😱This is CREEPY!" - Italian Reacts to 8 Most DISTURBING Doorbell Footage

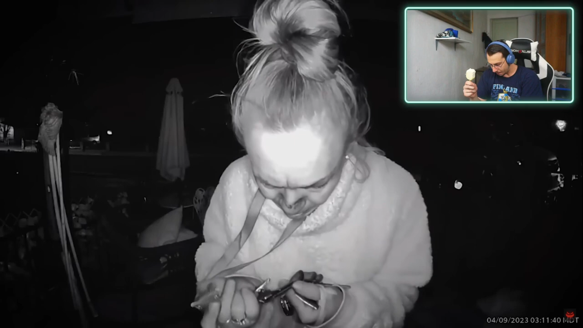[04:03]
Bro, look at her face. What the hell? Oh my God. The homeowner claimed that he had never seen this woman before. He said that she later started throwing rocks at his car and trying those locks. It's likely she was under the influence of something. Yeah, definitely. Multiple times she tries to insert keys into the doorbell camera itself.
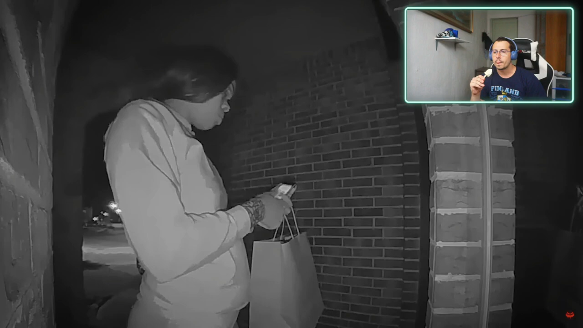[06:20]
Only the homeowner hadn't ordered DoorDash. She was sleeping.
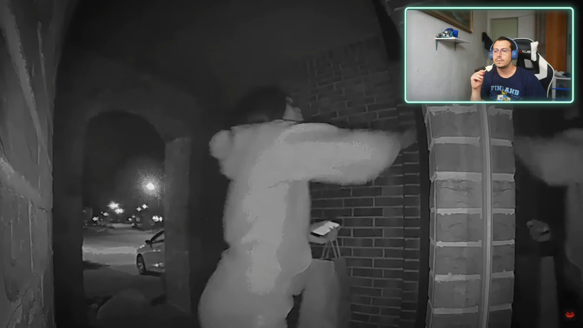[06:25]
It was only her and her nephew in the home at the time. Where is DoorDash?
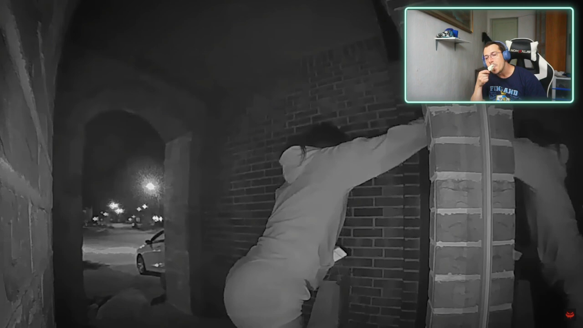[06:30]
She remembers waking up to a metal clinking sound, but didn't think much of it until she noticed damage to the outside of her house the next morning. This caused her to look back at her cameras, both the footage from her doorbell camera and the one she had set up in her backyard. This is what she saw. What is she doing? What is Rihanna doing that?
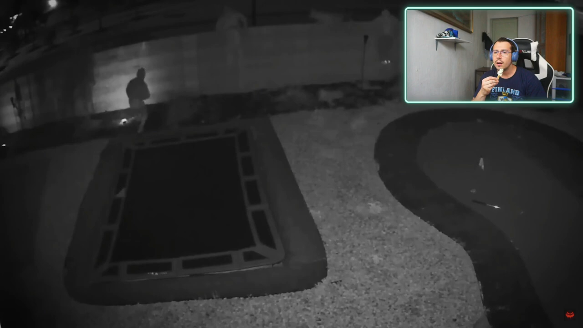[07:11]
What the hell? The first video isn't as concerning. A woman standing at the door claiming to be with a DoorDash from 1.20 a.m. to 2 a.m. This could be written off as a determined delivery driver that unknowingly had the wrong address. But it was the backyard footage that was genuinely concerning. At 2 a.m., four men got into the backyard and tried to gain entry into the home through a window. Wow. It's likely they planned on entering through the front door by ambushing the person that opened it for the DoorDash delivery.
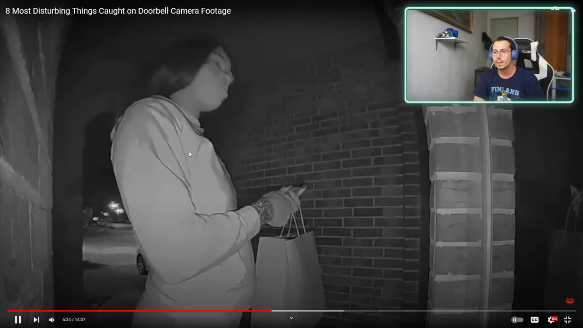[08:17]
The four men and the woman at the front door were all seen leaving the area together in a dark-colored sedan. Yeah, that's crazy. How are they not catching them?
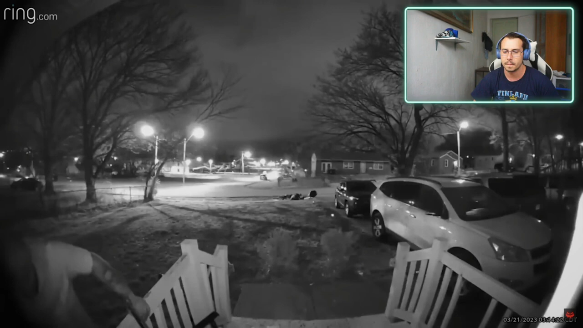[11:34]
Oh my God. He was trying to stay out of frame, as he attempted to take the ring camera off of the home. Oh my God. Inside the home was a woman with her son. The man was the woman's ex-boyfriend. Oh my God. He failed to remove the camera, so he left. Returned 30 minutes later. There's no way. This time, he had a cloth to cover the camera. Yeah, right. What the hell? Just put on a fucking mask if you don't want to be recognized. What the hell?